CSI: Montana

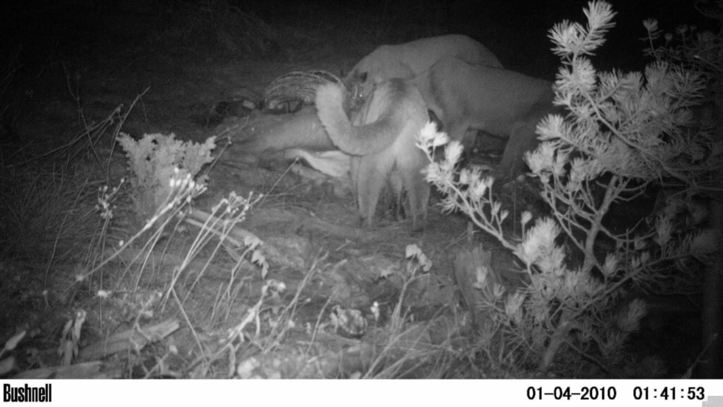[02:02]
Mountain lions. Most likely a mom and some younger ones. She's probably teaching them how to clean off a carcass.